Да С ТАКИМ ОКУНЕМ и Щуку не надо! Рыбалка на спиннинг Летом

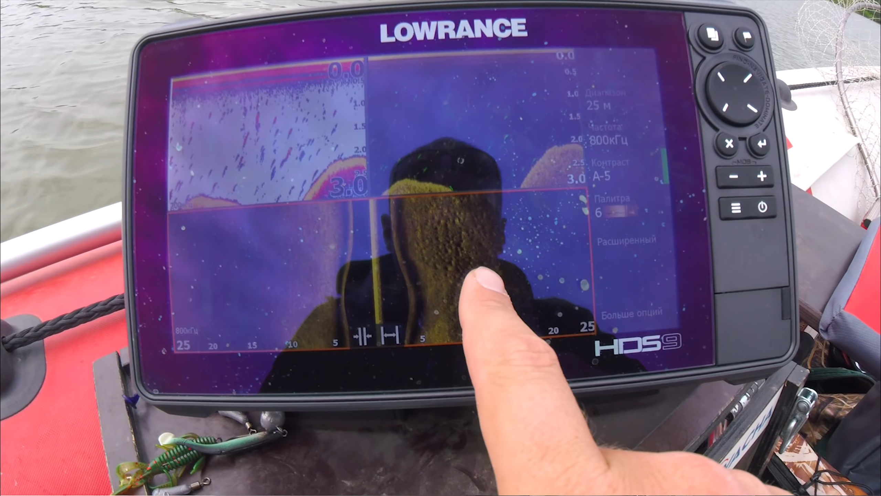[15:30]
Битые Надо Води Сопробовать Тут Может Что-нибудь Быть Глубина Принципи Нормальная Два Споловиной Три Метра Сейчас Эта Глубина Вполне Приемлемая